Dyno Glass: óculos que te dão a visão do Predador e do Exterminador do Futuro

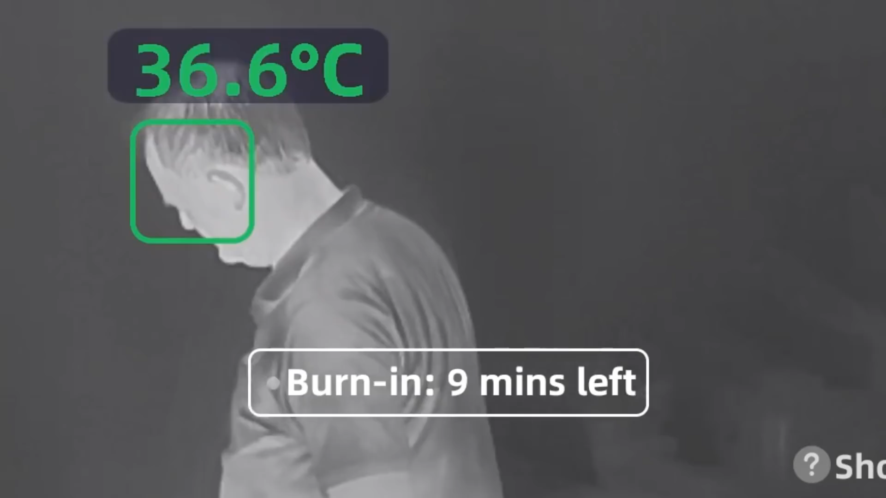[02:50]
On screen: spot 36.6°C
Você consegue usar no modo individual, que fica ali sempre te falando a temperatura da coisa que estiver exatamente no meio da tela,
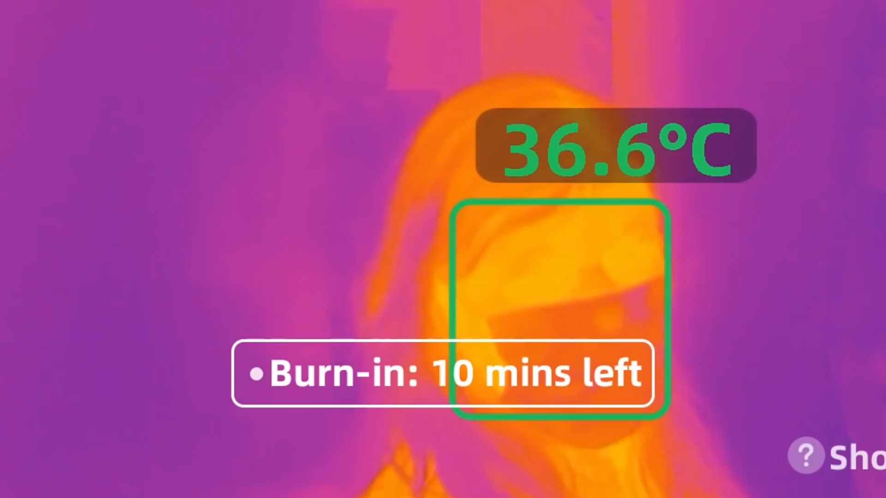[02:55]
On screen: spot 36.6°C
ou então você pode ativar o modo Multi,